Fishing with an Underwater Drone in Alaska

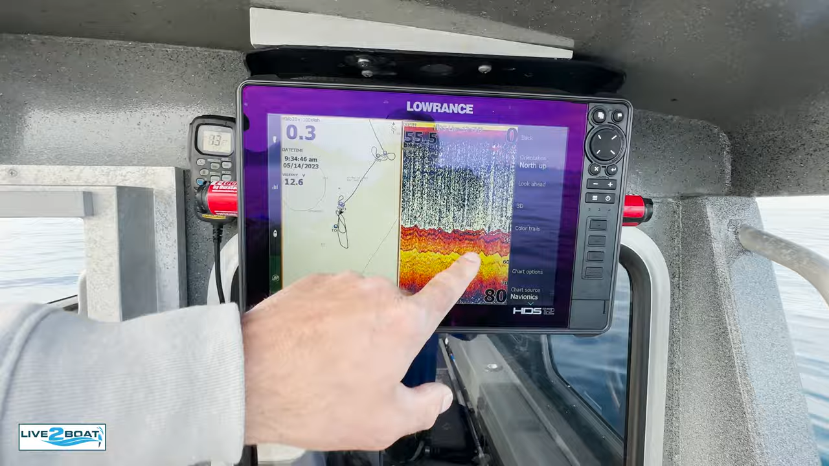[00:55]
That's all that kelp on the bottom. So we'll kind of get off of that. We'll get in a big school of fish.
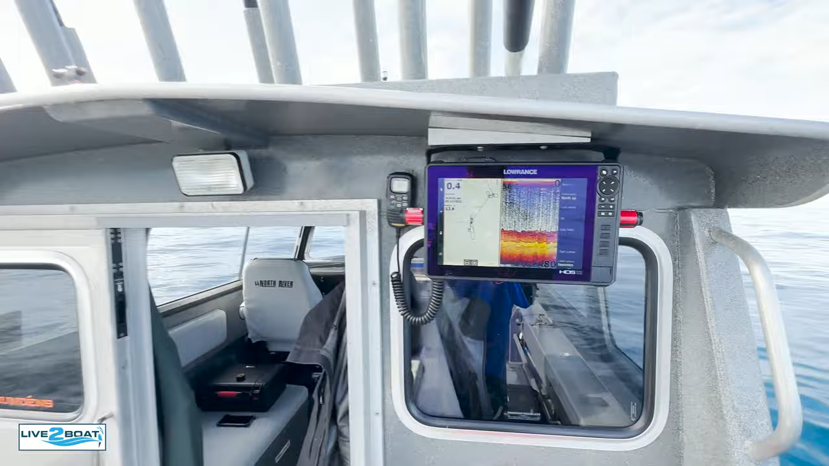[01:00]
We'll make another drop here. Okay it looks like we found a bunch of rockfish.
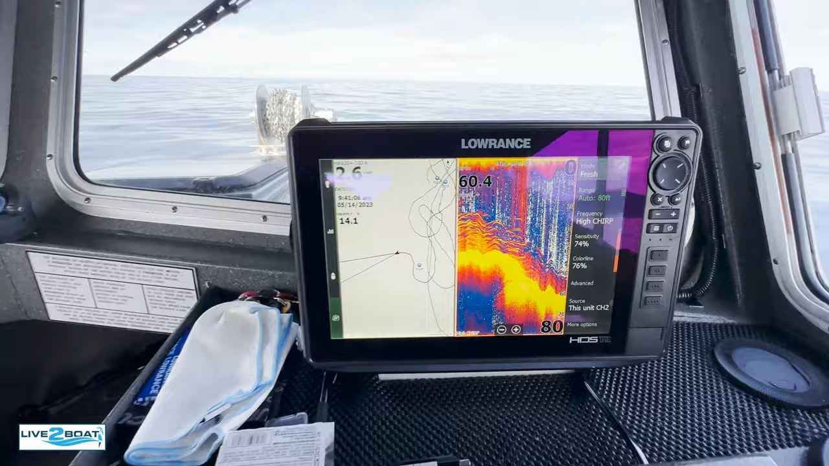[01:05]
I think we'll try to make another drop with the drone on top of that. This way forward a little bit.